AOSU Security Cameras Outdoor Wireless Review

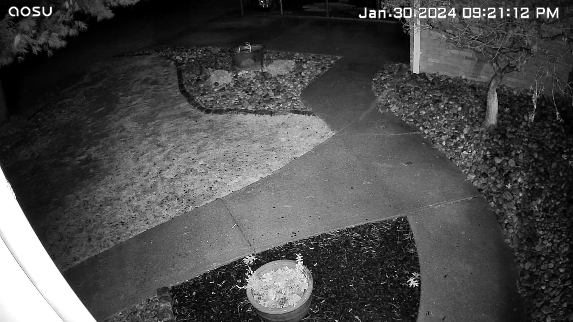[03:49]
The other thing that is fantastic is that you can turn on the light to kind of illuminate those dark areas using the app.